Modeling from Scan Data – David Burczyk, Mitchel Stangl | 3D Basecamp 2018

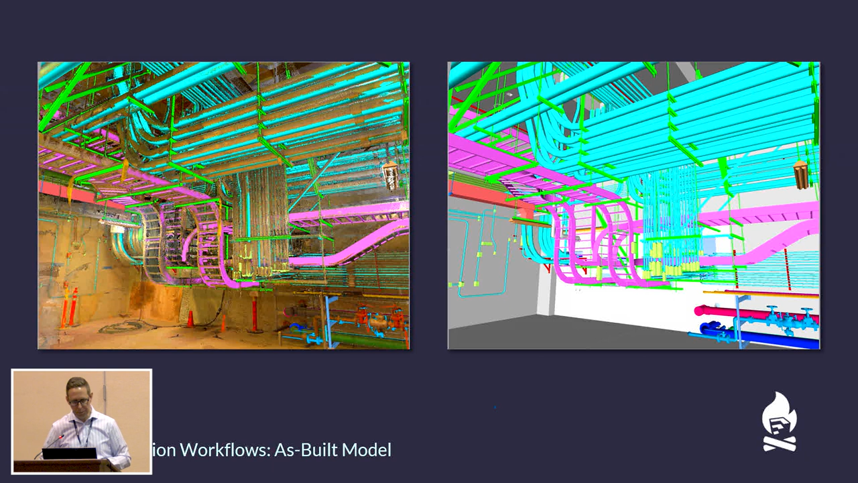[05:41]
So they went out, took scans of the facility, registered that information, created the models off of that, and on the right-hand side, as you can see, the model that they were able to generate off of the scan data itself. Another way the scan data is being used is around prefabrication. Going out, scanning an existing condition, and then using that as part of the prefabrication process.
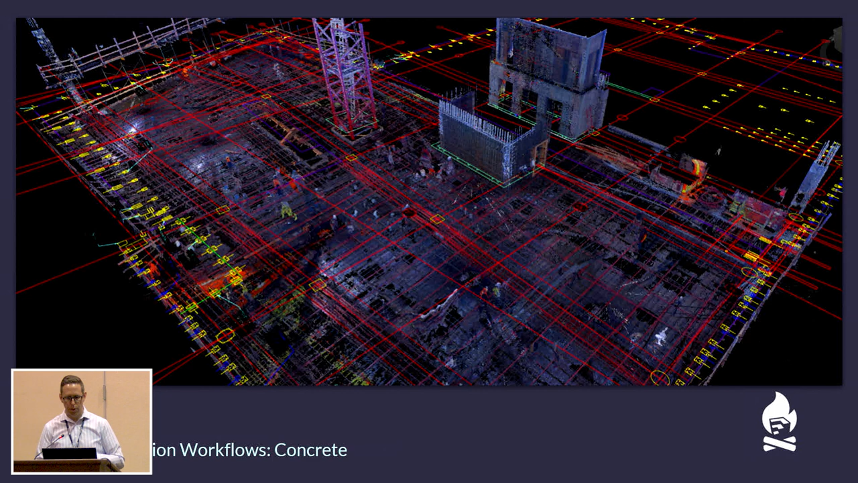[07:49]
and at the beginning of every concrete pour, before the concrete's done, they go out, they scan the deck, bring that into their 3D model and overlay that information. And then they do a post-pour scan as well and overlay that information into their model. And so now they have very accurate representation of the conditions of before and after the concrete pour.
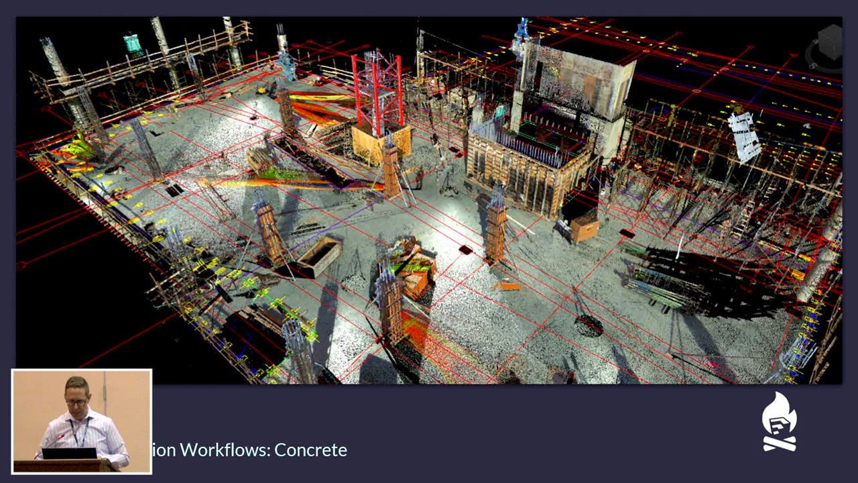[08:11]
So that then if there's any design changes that happen, you know, during the course of the project, they can go into that scan and get a very accurate representation of not only the thickness of the slab at various locations, they can understand where all those PT cables are located, so they don't have to stop the project, get someone to come out, x-ray the slab, and determine, well, where's a safe area for us to move these new locations to. They can actually go off of the scan data, find a new location, and then take the coordinates of that, load it into a robotic total station,
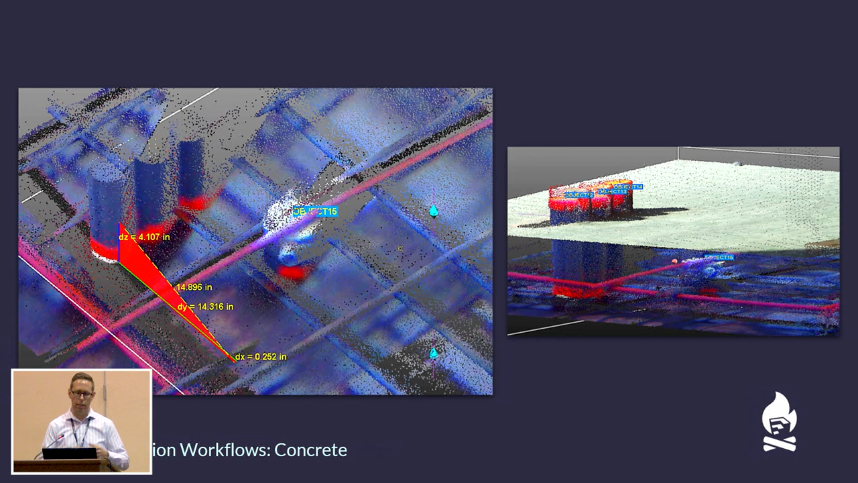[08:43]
and have that shoot the points for them out in the field so they can keep the project going forward. So they've taken this and made this part of their workflow on every project where they're doing any self-performed concrete.
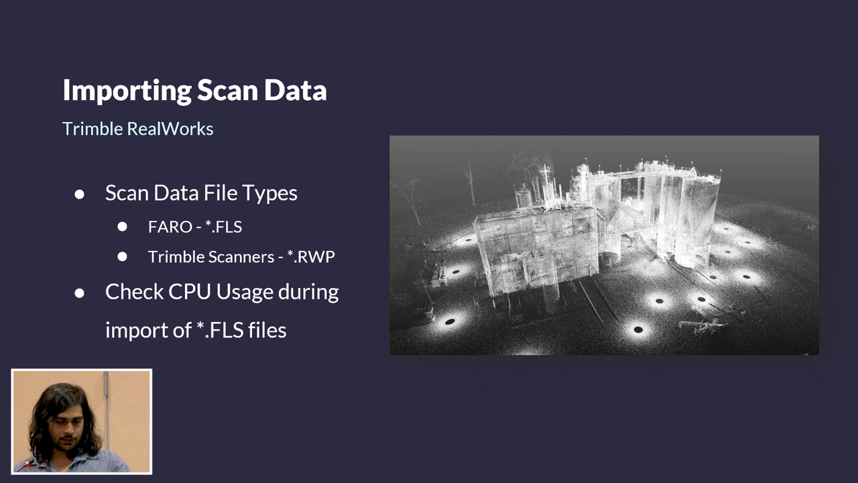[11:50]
is running at high full speed and it hasn't locked up. So that's just a quick blurb on the import process. So once we actually get to registering, we use a method called registration by plane, so we actually don't use targets. And that's a feature in the advanced Trimble RealWorks. And so once we have our registered point cloud, we can further refine it with cloud-based registration.
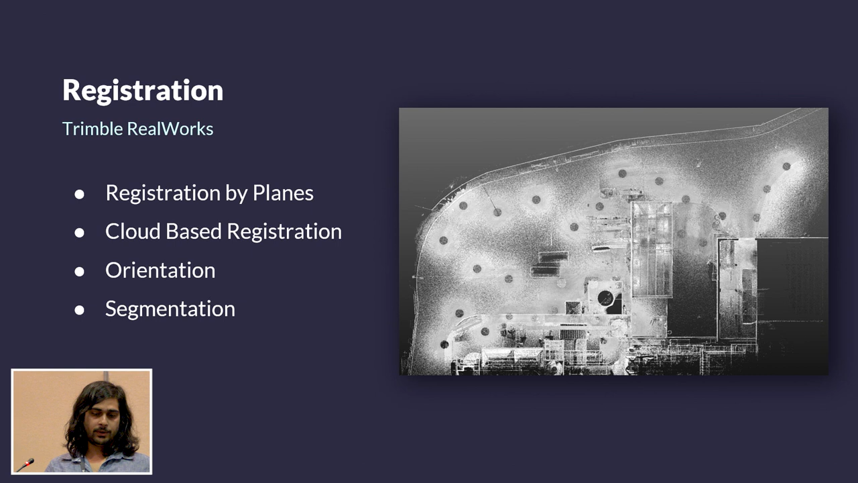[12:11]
We then orient the scan and select an origin. And segment out what the specific area we're looking at modeling.
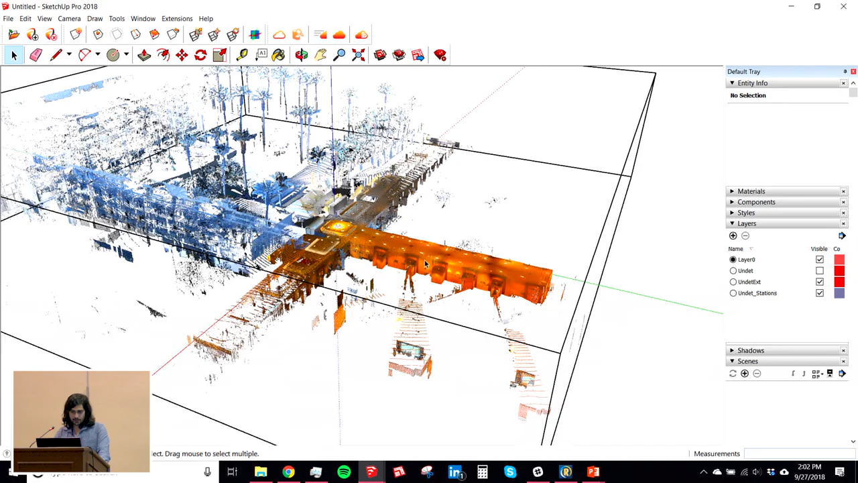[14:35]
So now what we can do here, the density will change on
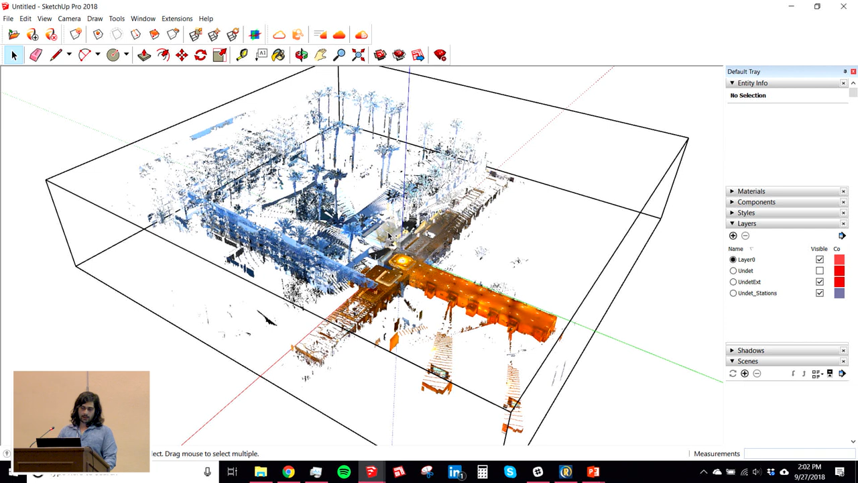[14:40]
how many points you're displaying or what volume of points you're displaying. So we use what's called this clipping box, and we can just segment out the specific area we're looking at.
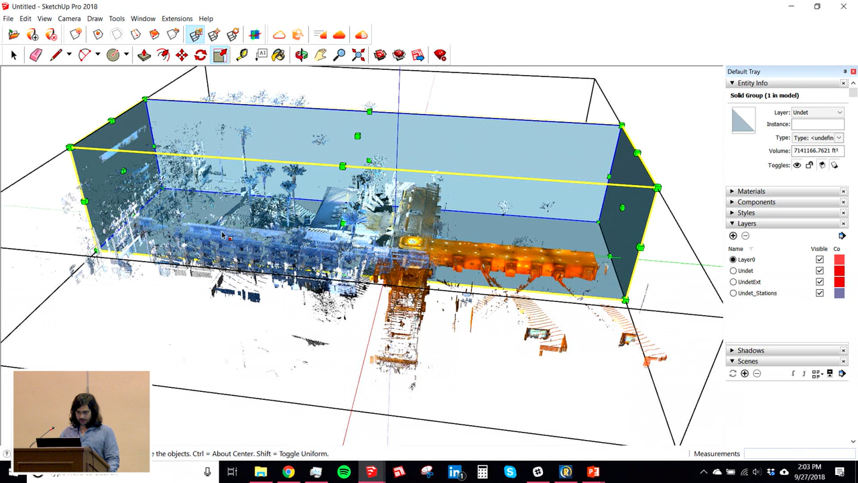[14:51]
So we'll just, I'm just gonna demonstrate this, the hallway out here.
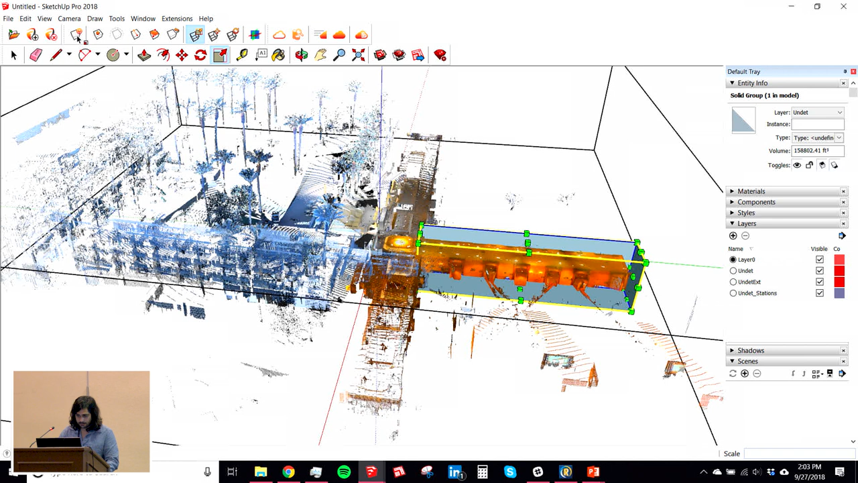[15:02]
So once we clip, we can take it and I'll just take the ceiling off.
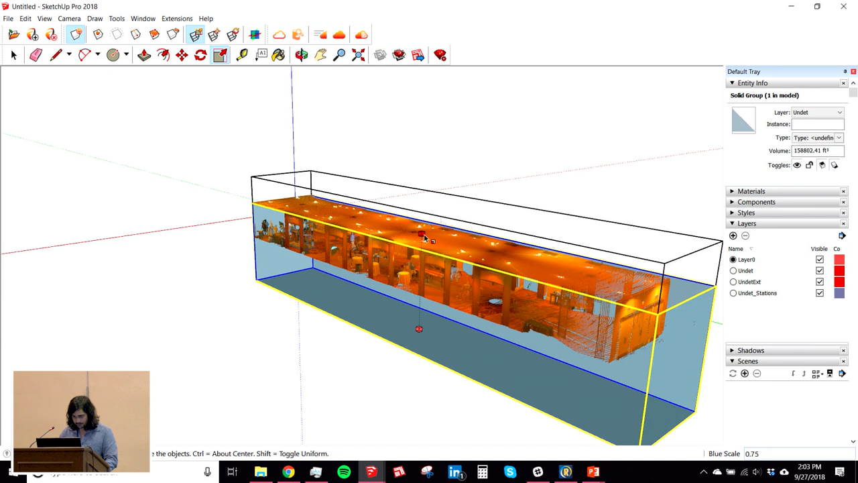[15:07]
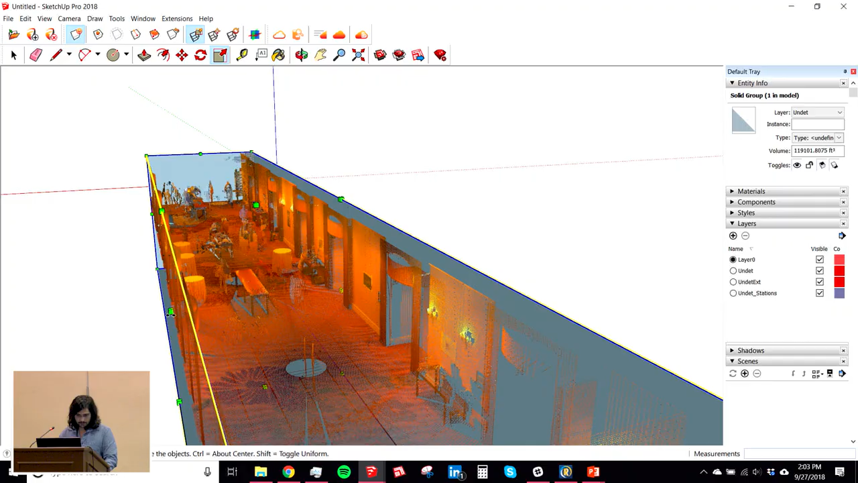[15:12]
So that gives you a better idea of sort of the density at this volume.
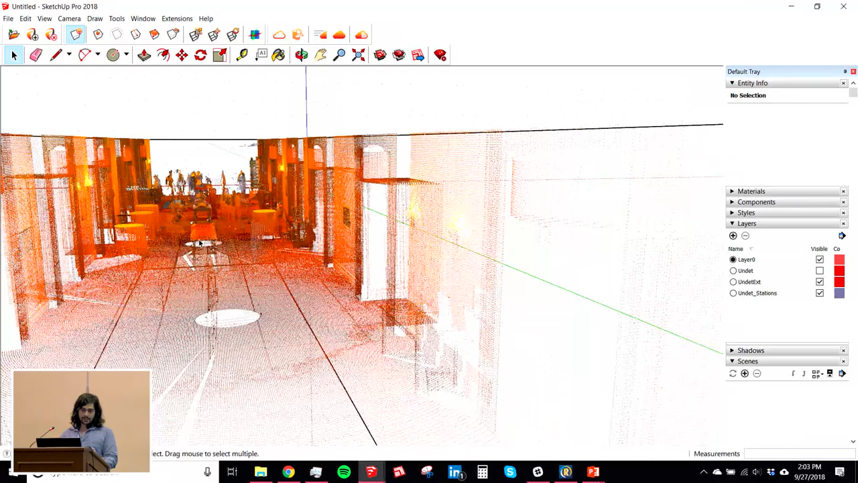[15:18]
So we can, in order to increase that even more, we'll just focus on a door here.
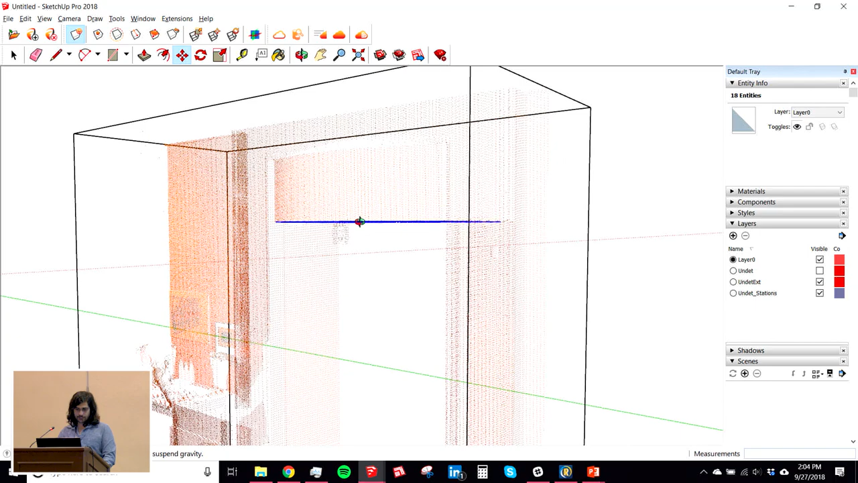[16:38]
So as you can see, it's just there isn't a method to snap to the point cloud.
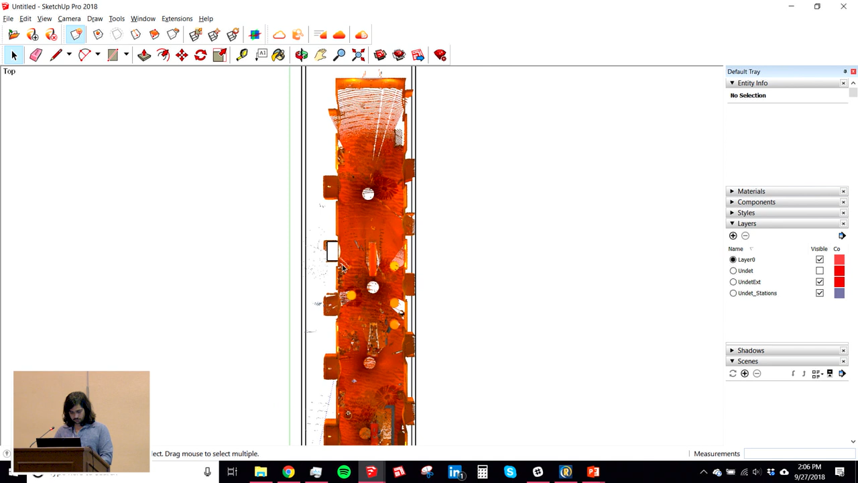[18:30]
So what we found is it doesn't help us as much. Okay. You can draw a box and have a creative floor. And what Peyton did before this, he kind of skipped over,
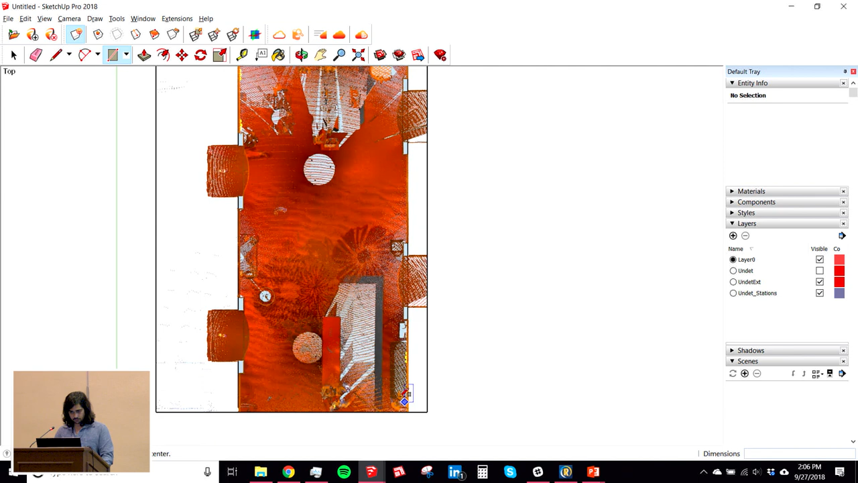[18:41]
orienting the point cloud so it's normal to your building and what you're modding is incredibly important.
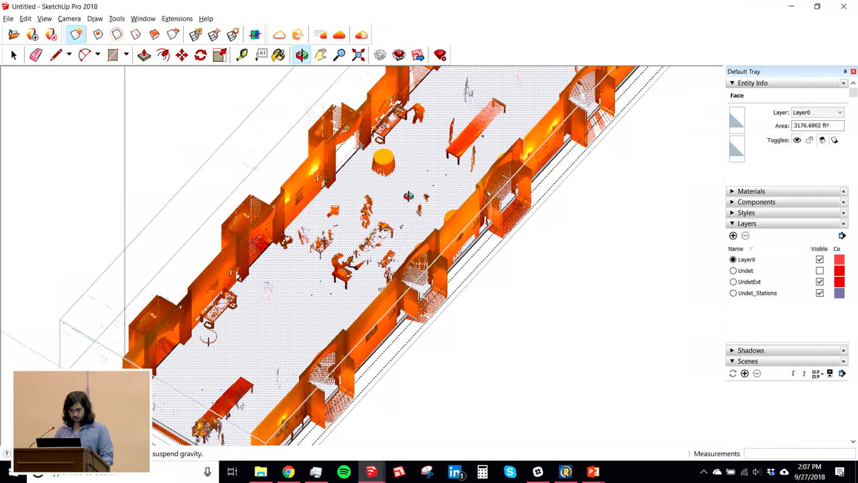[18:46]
Because otherwise, you're always fighting the axis. Sure. On SketchUp.